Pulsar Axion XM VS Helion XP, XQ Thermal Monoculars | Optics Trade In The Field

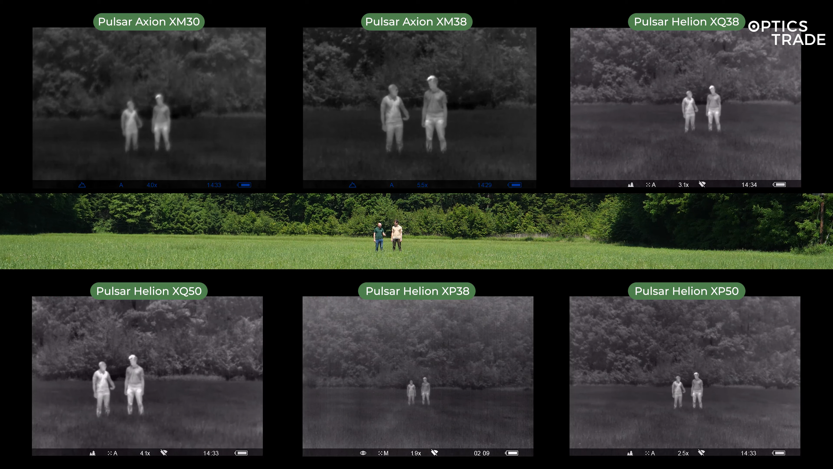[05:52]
Okay so now you're able to see us at 50 meters and this is going to be the first test. The first video was made on 50 meters so let's raise our hands you can see the details now with the thermal cameras and now Andras let's go. In each direction like in the Wild West right? Okay let's go. I think we reached the extremes on the device which has the widest field of view